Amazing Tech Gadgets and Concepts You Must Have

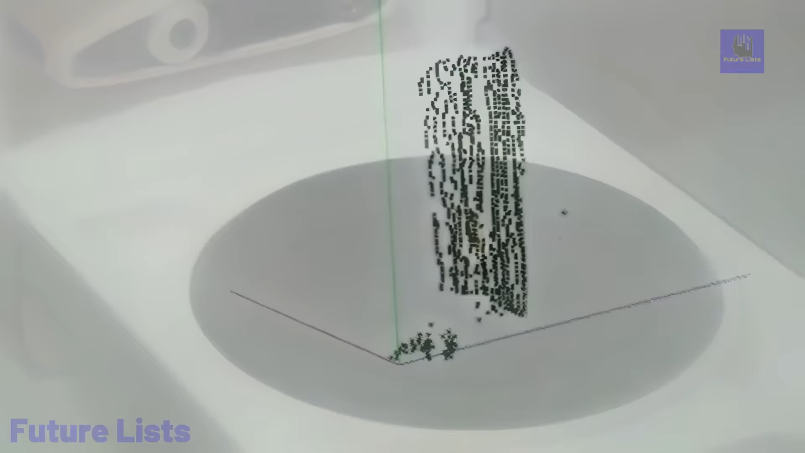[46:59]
Powered by ChromaSpec technology, it harnesses the full-color spectrum to capture geometry and color.